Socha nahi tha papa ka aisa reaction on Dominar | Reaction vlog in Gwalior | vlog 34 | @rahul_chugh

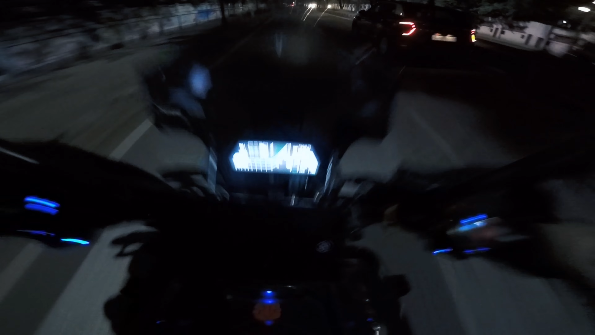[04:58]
तो गाइस टाइम हो चुका है इस वक्त रात के 8:50 ऑलमोस्ट 9 के आसपास और मैं जा रहा हूँ अपने एक बहुत ही प्यारे से दोस्त से मिलने जिसका नाम है मोहित
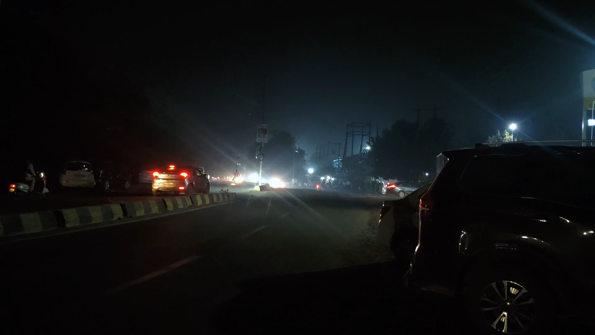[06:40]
गाइस ये गाड़ी जो आप लाइट देख रहे हो ये आपके चुग्गी की डोमिनार है और झावा फेल रही है सामने से। वाह क्या तो चेयर लग रही है।